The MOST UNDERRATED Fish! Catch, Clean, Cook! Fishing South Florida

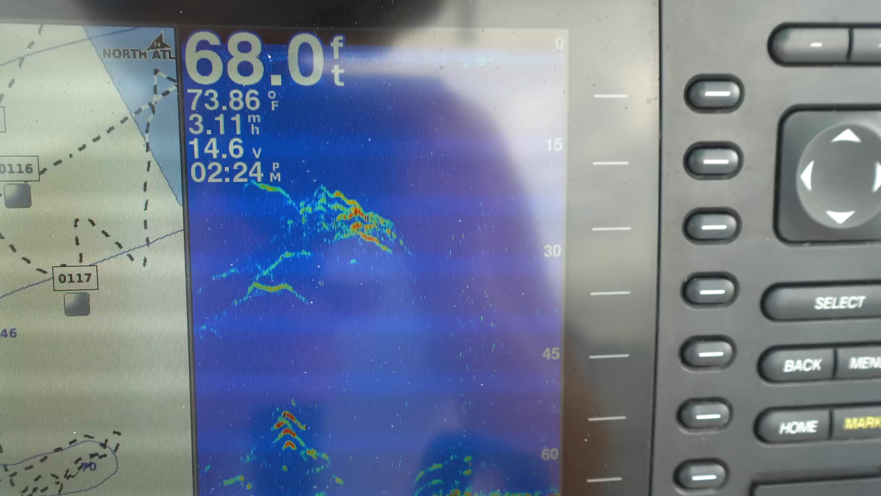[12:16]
On screen: depth 68.0 ft, water 73.86°F, speed 3.11 mph
over a bunch of stuff oh it's getting popped on the surface